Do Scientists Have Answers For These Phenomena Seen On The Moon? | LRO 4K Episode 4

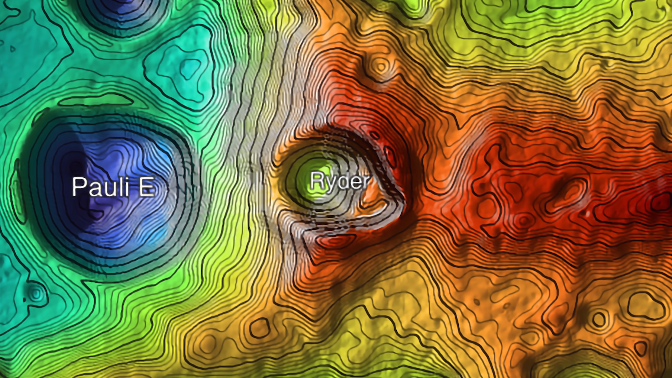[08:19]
Zooming out and looking at the topographical map of the region reveals that this is the case.
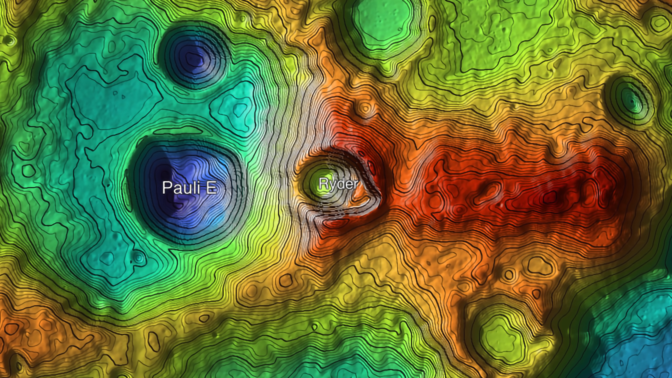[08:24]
In fact, this may well have been the tallest peak in the local area, until by chance this impactor came along and totally wiped it out. Imagine Everest suddenly being taken out by a meteor.
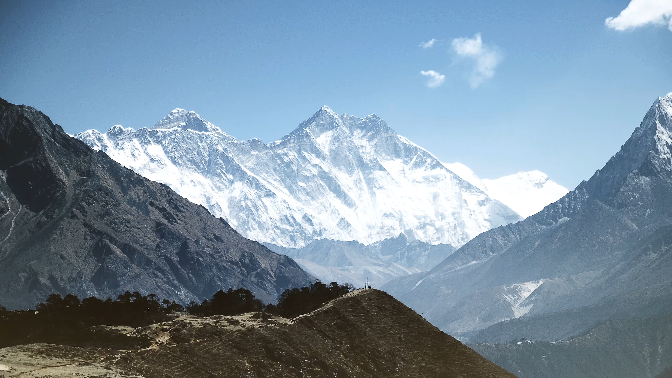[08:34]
The shape of this crater was probably not only caused by the angle the impactor approached from, but also because it hit this steep slope.
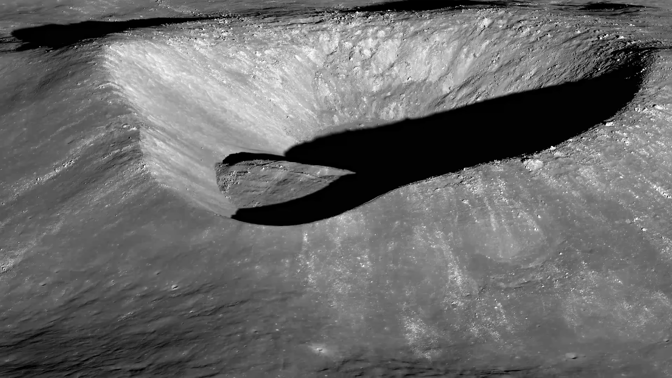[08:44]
It might not look that steep from the oblique angled shot. However, over only about 20km,
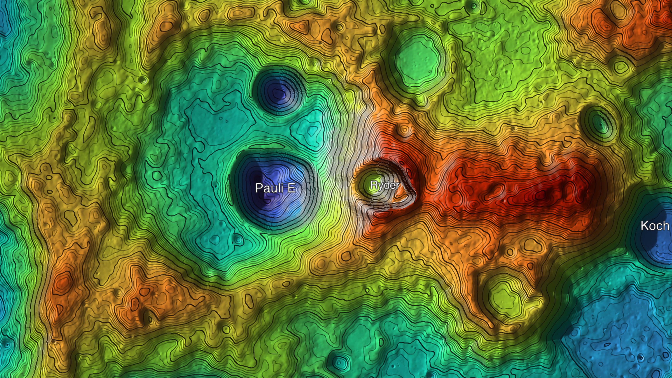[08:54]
there's an 8km difference in elevation from the peak here to the bottom of this nearby crater. In this next image, there's not too much to see.